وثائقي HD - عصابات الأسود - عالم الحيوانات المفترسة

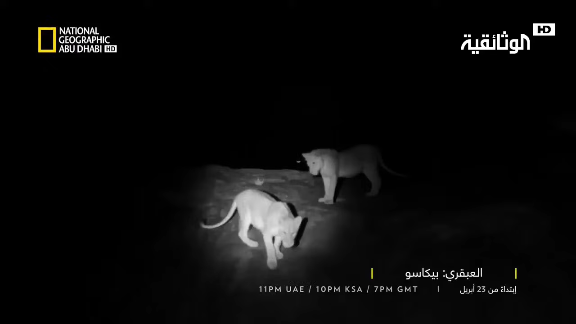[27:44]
لكن هناك وجهاً آخر لشخصية الأسد يظهر عند مغيب الشمس إنه يبصر ليلاً أفضل من الفريسة فإذا
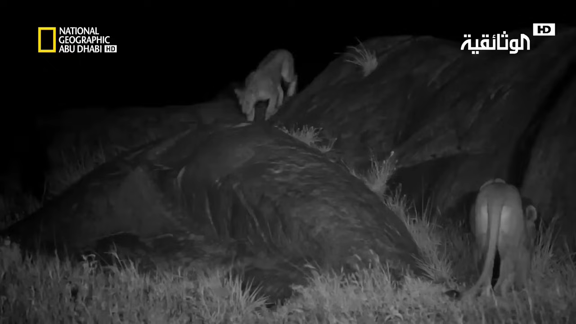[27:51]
كان الظلام حالكاً يصبح في إمكان الأسد أن يجري بين الفرائس وهي لن تدرك وجوده بسهولة أما نحن فقد اضطررنا إلى إيجاد طريقة لتغطية ذلك بوجود خمس إناث وثمانية أشبال سريعة النمو وذكرين المجموعة بحاجة إلى كثير من اللحم الطازج
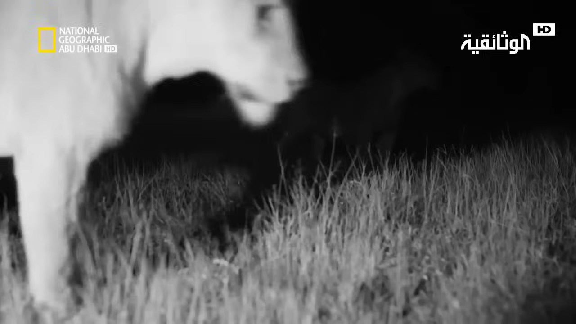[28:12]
كل فريسة قد تحدث فرقاً بين الحياة والموت لذا مهم جداً عدم إزعاج الأسود أو الوقوف في طريقها
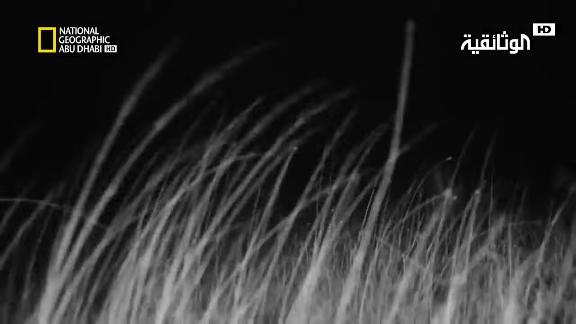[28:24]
لكي تحقق الأسود أقصى نسبة نجاح يجب أن يكون الضوء منعدماً حتى
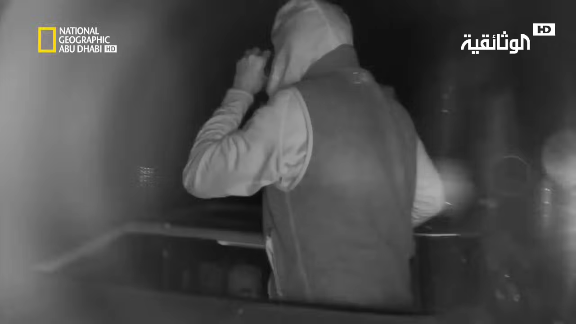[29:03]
لذا فكرت أنه مهم جداً أن أستخدم الضوء الخفي
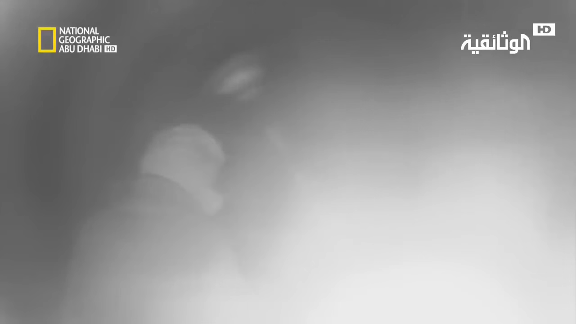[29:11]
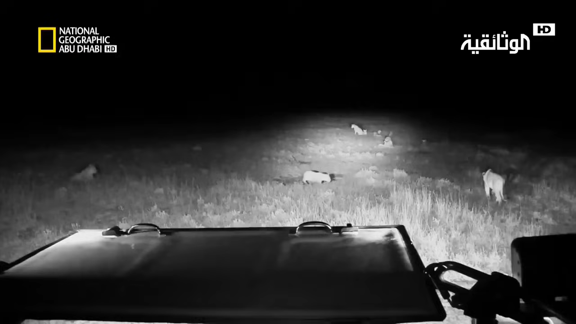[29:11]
تبدو الفكرة بسيطة عظيم توجيه بعض الأشعة ما دون الحمراء الأسود لا تراها ممتاز الحقيقة أن الوضع كان شاقاً علي أقصد أن القيادة في الليل أصبحت صعبة جداً لأنه لم يكن باستطاعة الرؤية أبعد من مجال الضوء المسلط
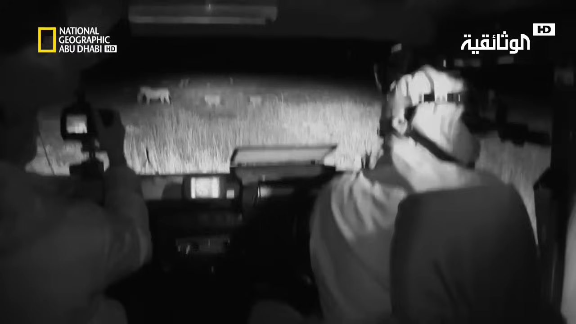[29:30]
راقبي ذاك المقبل من خلفنا إلى اليمين لا أعلم تخيل أن تكون مربكاً لا يمكنك الرؤية ومركزاً تصطدم بالحفر ولا تقدر أن تفعل ما تريد
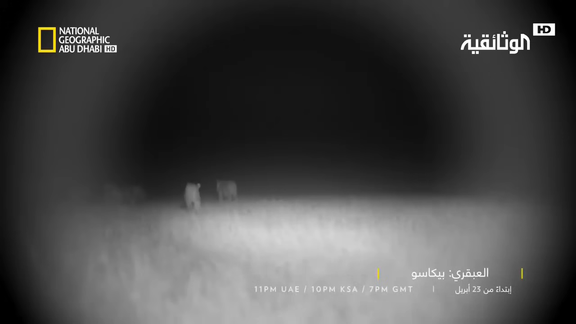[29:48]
فعله فعلياً لكن بالعمل في الليل شعرت كأني أدخل عالمها
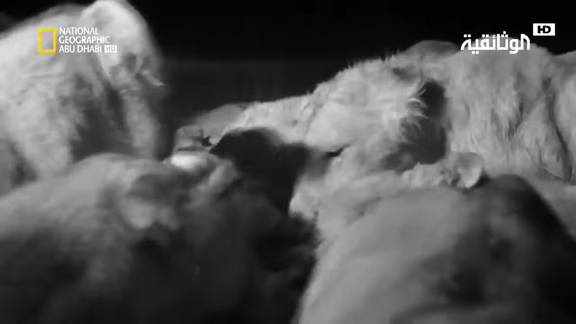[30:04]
حدثت مواقف أمامنا مباشرة لقد أطبقت على حيوان ما وصلنا إلى هناك قبل أن يقضى
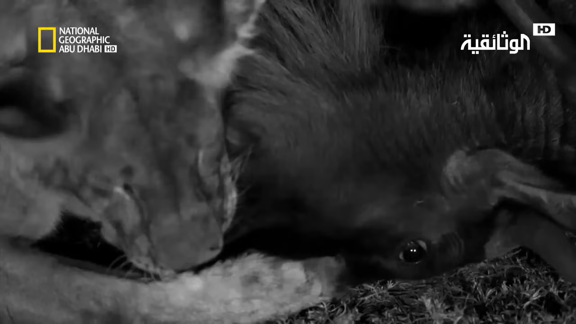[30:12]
عليه العينان كانتا لا تزالان تتحركان وكان سهلاً أن تدرك أنه لا يزال حياً ويصارع أعتقد أن
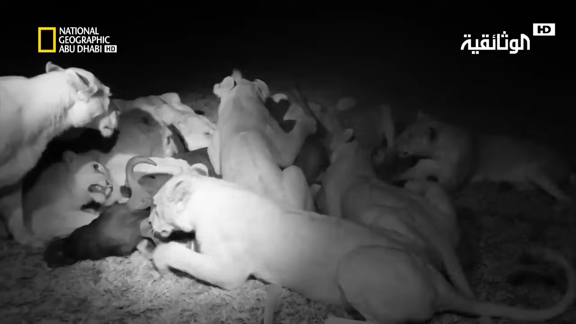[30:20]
الصور التي لدينا واضحة جداً إنها تبين أي عائلة تلك التي صارعت البقاء في هذه الأرض العجيبة
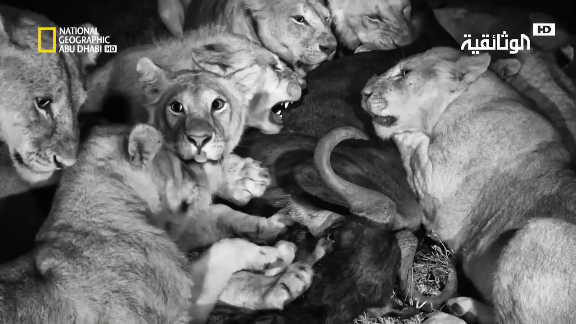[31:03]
هذه تمثل الأكل لدى العائلة كانت ترجمة الصورة هو التالي لقد أطعمنا العائلة اليوم
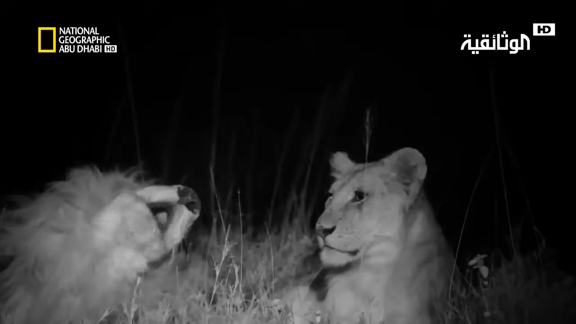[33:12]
لكن قبل حدوث أي احتكاك تتأهب الأسود وسط الزئير
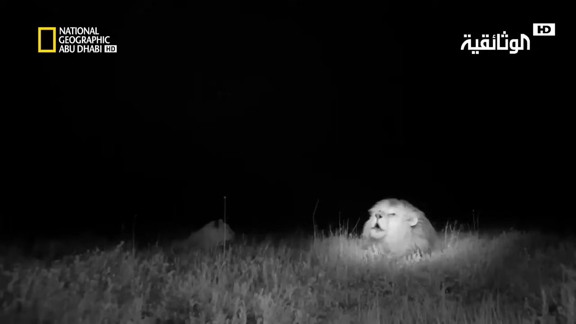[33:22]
هناك ذلك التواصل العجيب خصوصا في الليل حيث نحن مع فومبي ونسمع الزئير الآتي من بعيد وفومبي يقظة وتستجيب للزئير هي تعرف تلك الأصوات جيدا وحتما تتواصل فيما بينها بواسطة الزئير من الأشياء المدهشة التي اكتشفها الباحثون أن الأسود قادرة على العد وهي تستخدم الزئير